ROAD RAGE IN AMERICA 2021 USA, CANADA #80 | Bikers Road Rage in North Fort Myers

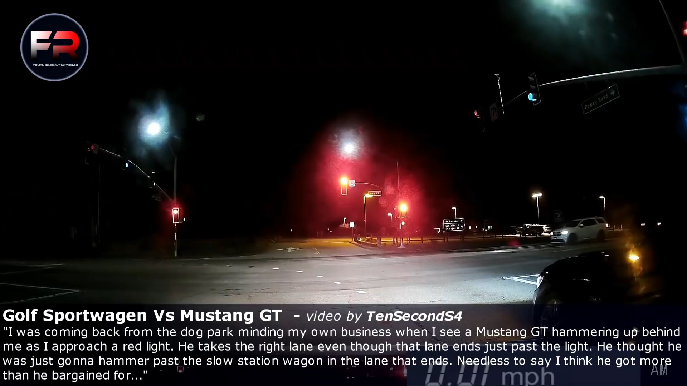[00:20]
Oh, I got a 5-liter Mustang right here. Hang on. I can put my seatbelt on. My shoulder's killing me. I got a 5-liter Mustang. He's going to try to... I thought this his lane ended. Now it doesn't. Oh, it does. Oh, he's trying. Look at this. Oh, my God. I f***ing got him.
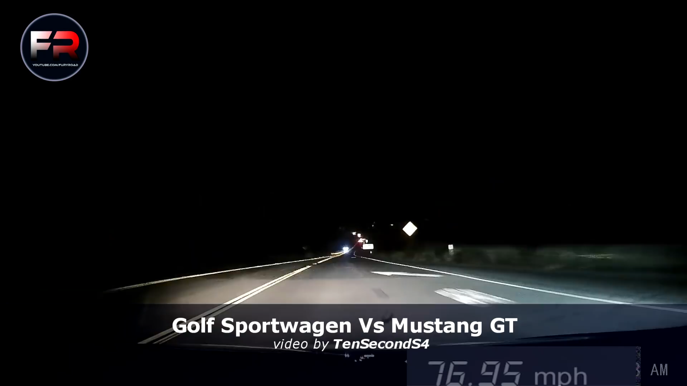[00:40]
Oh, I don't know where he's going. I'm holding. You got the dash cam. Holy shit. Are you f***ing crazy? Holy shit, that guy's f***ing crazy. Holy shit, he's crazier than me. I thought he was going to back off. Holy shit. Holy what? Shit, he was on the shoulder. His lane ended, he was on the shoulder, and his shoulder started to end, and he was like right on me. Oh my God, that was crazy.